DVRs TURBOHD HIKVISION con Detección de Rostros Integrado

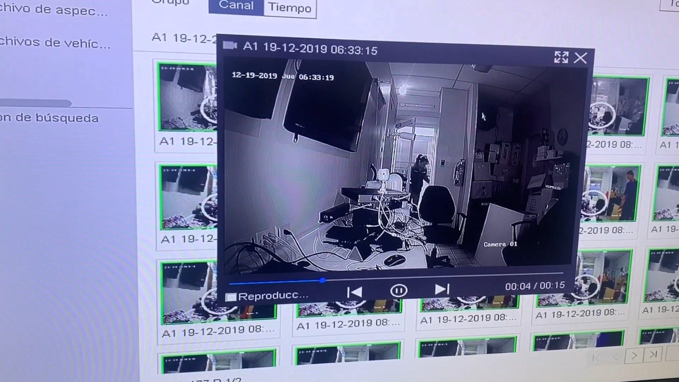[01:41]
comienza a grabar 5 segundos antes 5 segundos después de haber detectado ese rostro todo esto se puede configurar en el mismo DVR saludos News